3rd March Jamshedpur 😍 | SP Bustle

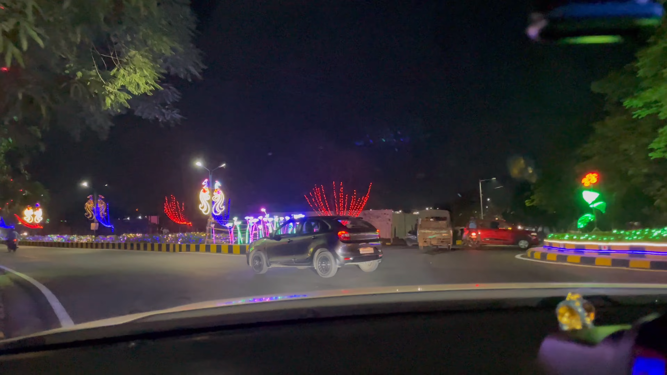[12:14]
अपिए में खांड आपको अधिया है यह नो गाड़िया पे देखिया है 13.8 अमाल है जय रहा है और यह डेकुरेसें इंजा कीजिए आप लो यह देखिए यहां का लाइटिंग के नमस्त लग रहा लिंक रोड का लाइड लाइड लाइटिंग है